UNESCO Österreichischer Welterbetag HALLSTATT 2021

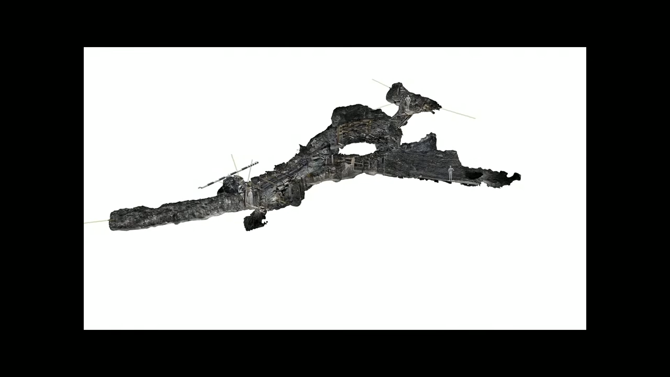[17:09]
Das heißt, wir werden auch zeigen, wie wir zu diesen 3D-Stollendarstellungen kommen und wie es möglich ist,
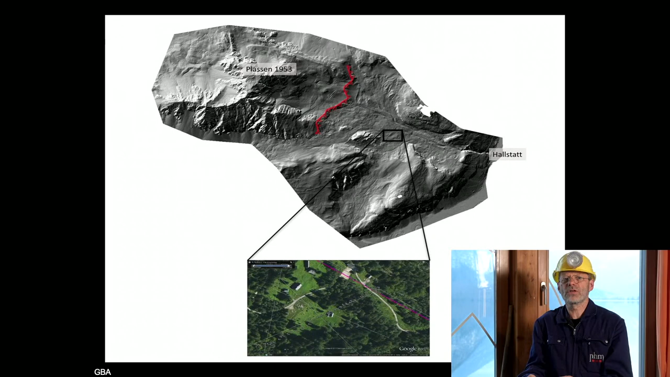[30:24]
Da arbeiten wir mit der Geologischen Bundesanstalt gemeinsam. Wir machen geoelektrische Bodenprofile.
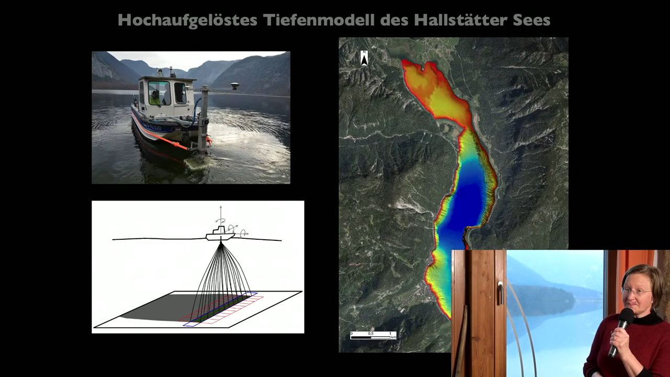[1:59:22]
Das Schöne ist, dass sich im Hallstätter See, also dass sich in jedem Seeboden zahlreiche Informationen über Umweltereignisse erhalten.
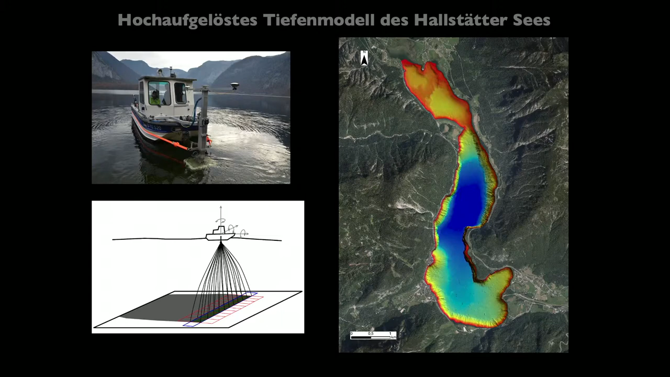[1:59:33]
Und mit diesen genauen Daten, die wir jetzt haben, können wir eben diese Geschichte hier rauslesen. Wir können sozusagen dann ein Inventar der Extremereignisse über die letzten Jahrhunderte erhalten. Und jetzt blicken wir hier in den Hallstätter See hinein, so wie ihn normalerweise kein Mensch sieht, nämlich ohne das Wasser. Und hier können nun, hier können wir nun herauslesen, was so in den letzten Jahrhunderten an Felsstürzen,
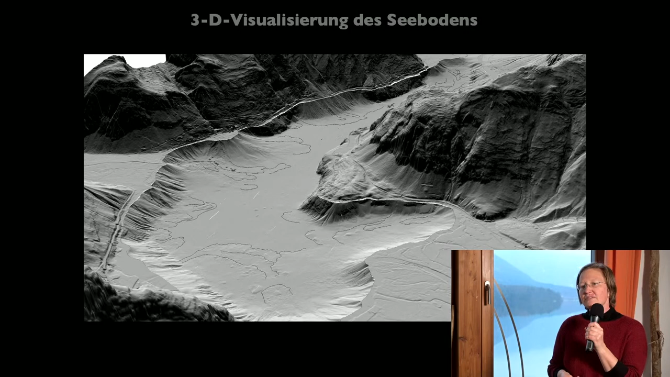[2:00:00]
Deltazusammenbrüchen und Erdrutschen unter Wasser passiert ist.
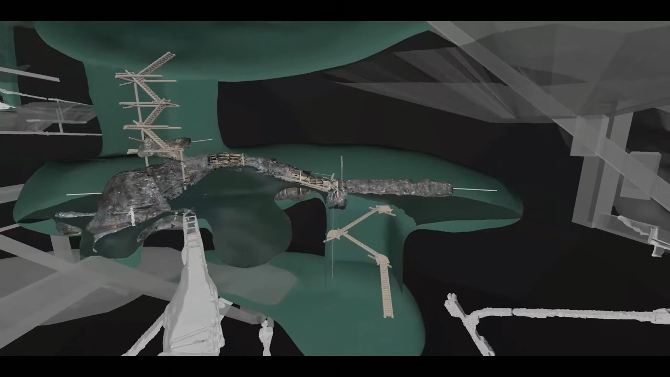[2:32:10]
In den riesigen untertägigen Abbaukammern haben die Bergleute Salz gefördert.
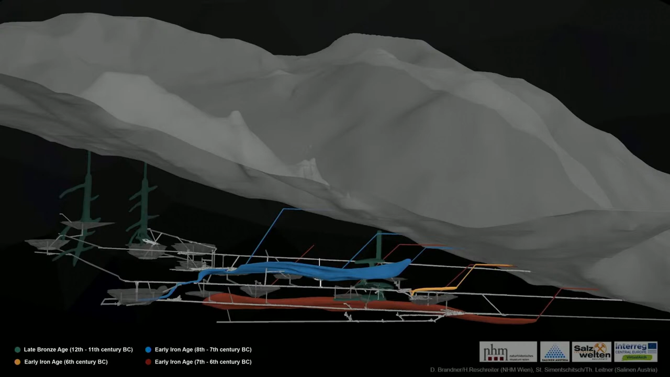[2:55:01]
Einen Durchschnitt durch den Berg, das werden eben diese bunt eingefärbten Hohlräume und eben in weiß dargestellt die historischen Stollen, die diese urgeschichtlichen Bergwerke erschließen. Aber begeben wir uns nun auf eine Reise,
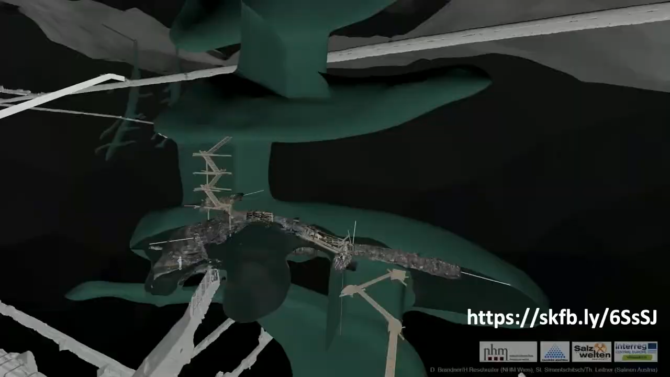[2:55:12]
auf einen Flug in diesen Berg, wenn es funktioniert.
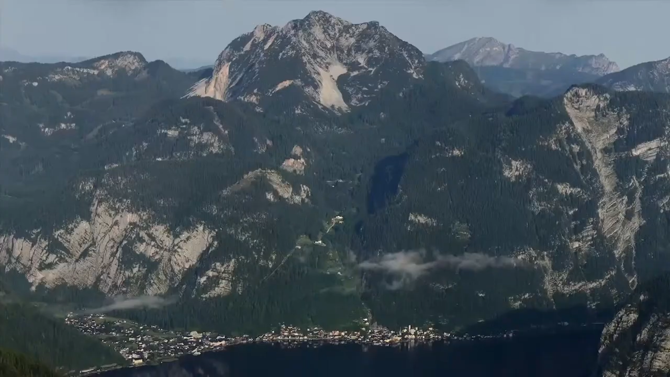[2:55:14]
Genau.
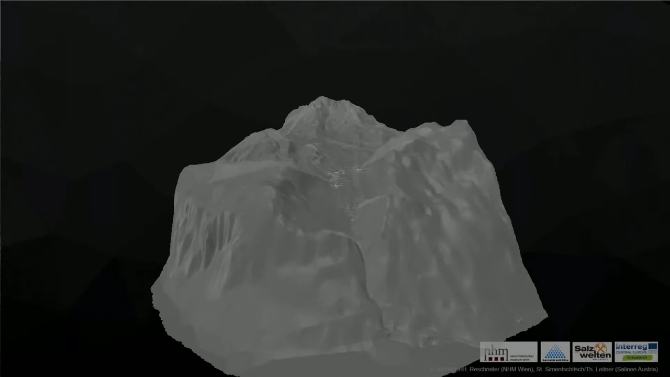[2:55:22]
Also wir fliegen direkt in das Hallstätter Hochtal hinein. Wir haben das Video bereits bei Hans gesehen.
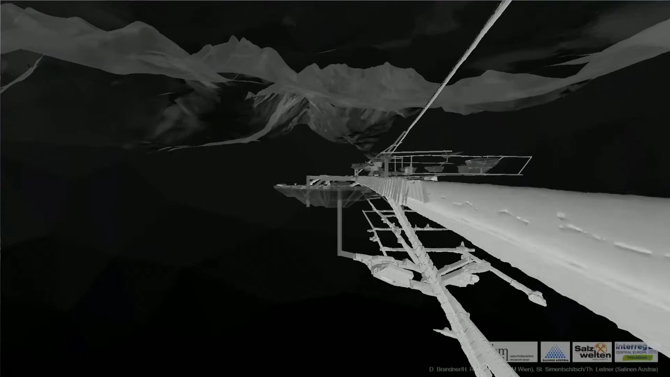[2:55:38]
Das sind insgesamt 4 Kilometer. Da kommen die historischen Grubenpläne,
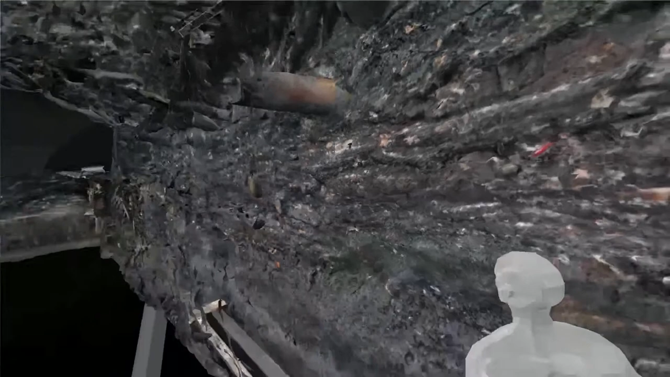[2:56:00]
eine Grabungsstollen im Bereich einer bronzezeitlichen Abbaukammer.
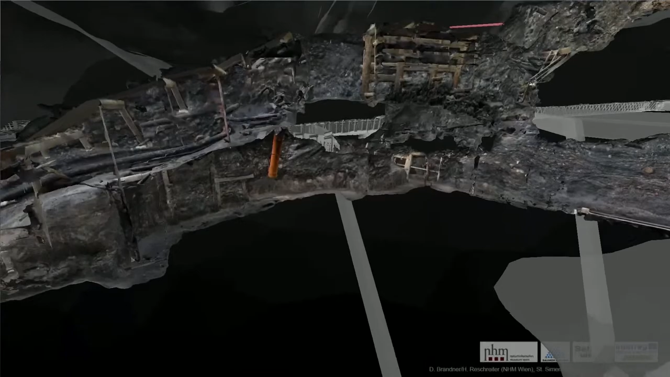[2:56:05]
Es sind hier ungefähr 25.000 Fotos, die diese hochauflösenden Modelle ermöglichen.
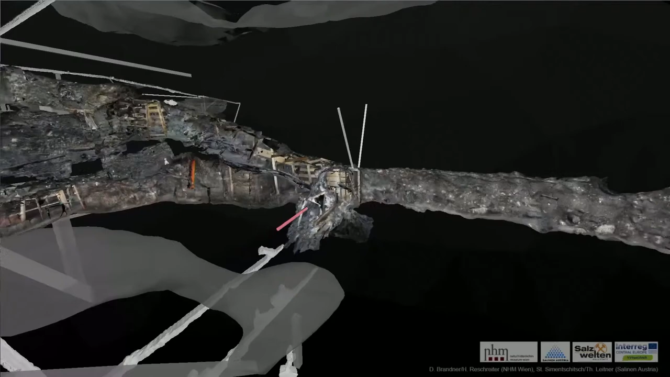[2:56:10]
In weiß dargestellt die Kernbohrungen, und diese Daten zusammen ergeben eben dann die Möglichkeit, den Hohlraum zu ergänzen.
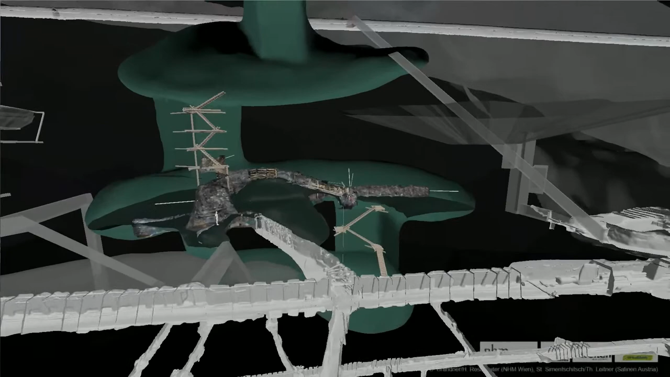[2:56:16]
Es kommen noch weitere Fundstellen darüber und darunter hinzu,
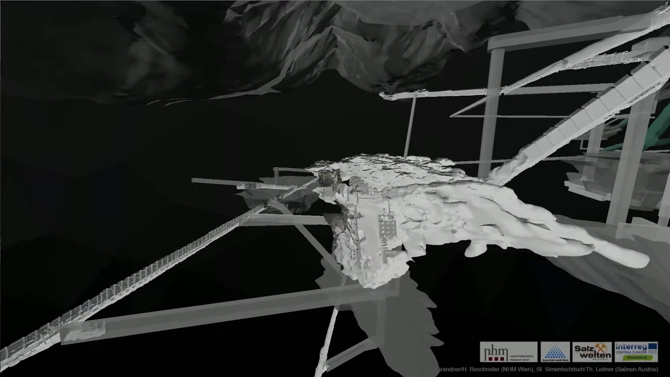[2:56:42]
Und man sieht schon, es gibt sehr viele unterschiedliche Aufschlüsse, die sich aber zu einer großen Abbaukammer gerade in diesem Bereich gruppieren lassen.
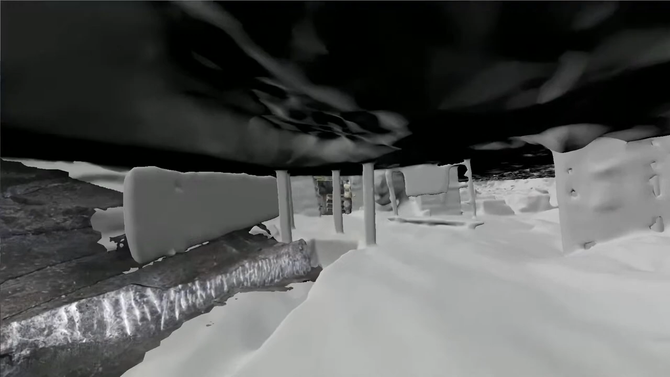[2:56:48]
Wenn man ihn so einer Stelle steht,
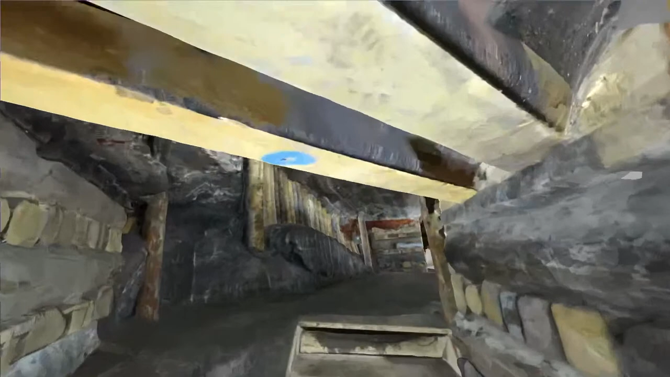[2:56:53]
hat man natürlich nicht den Überblick, hat man natürlich nicht die Möglichkeit zu sehen, wo geht die Geologie weiter, wo befinden sich die anderen Fundstellen.
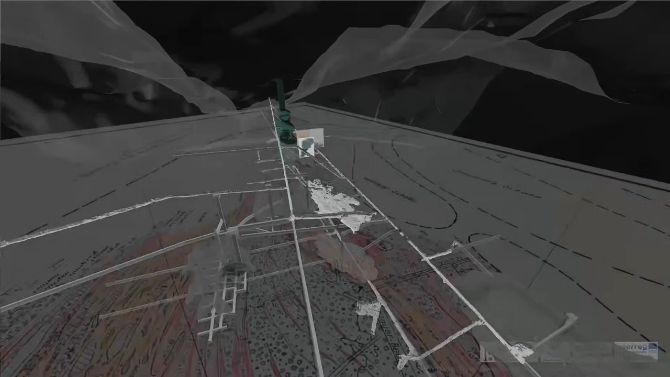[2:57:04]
Aber genau hier in der Zusammenschau der verschiedensten Daten ist es möglich,